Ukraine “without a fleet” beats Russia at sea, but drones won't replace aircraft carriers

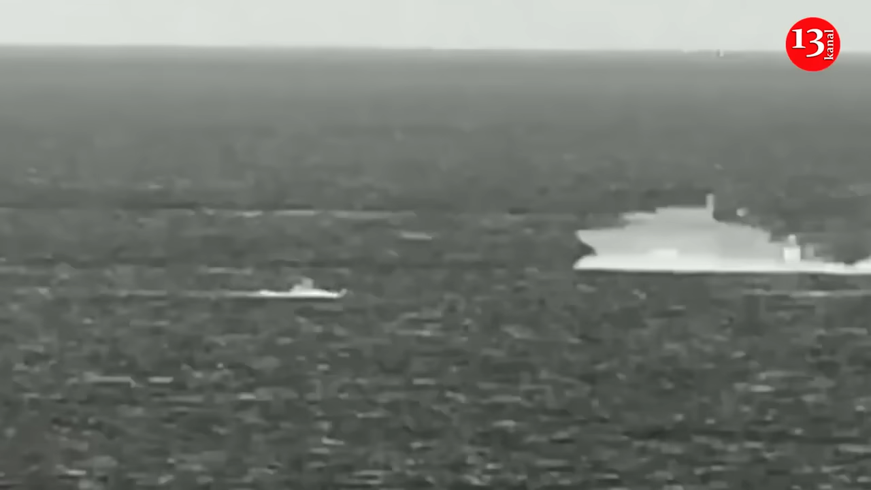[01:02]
Radar on a ship cannot see low-flying objects or objects floating beyond its horizon.